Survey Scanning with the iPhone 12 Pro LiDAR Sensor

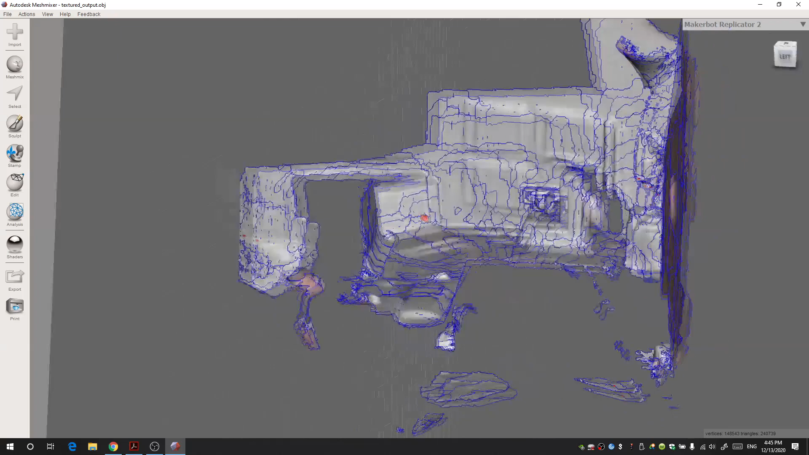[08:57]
Yep, just like before. Here is the computer. This is the screen.
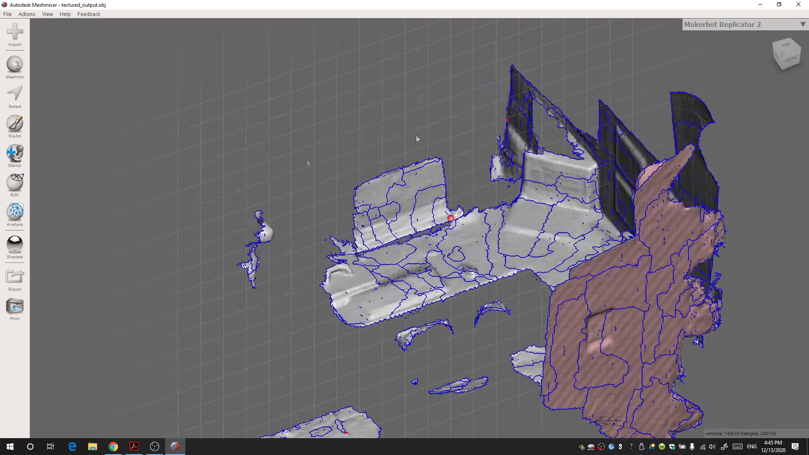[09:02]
That's the camera over there. It's got the floor.
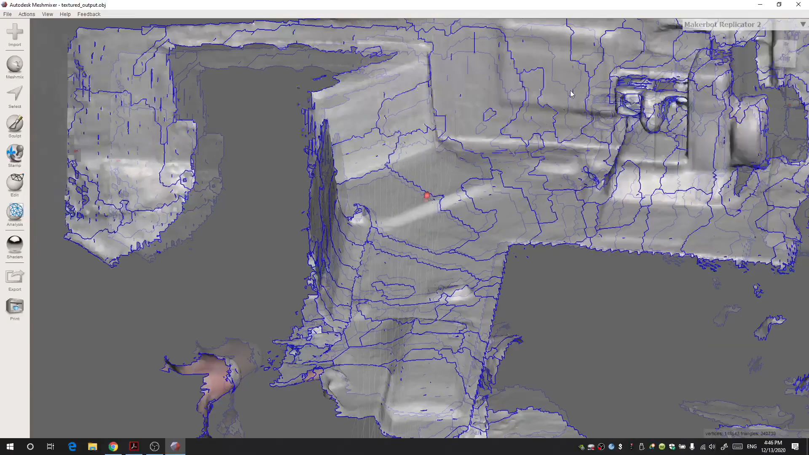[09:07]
It was able to capture the wall with my degrees, the 3D printer. It's got the lamp up there.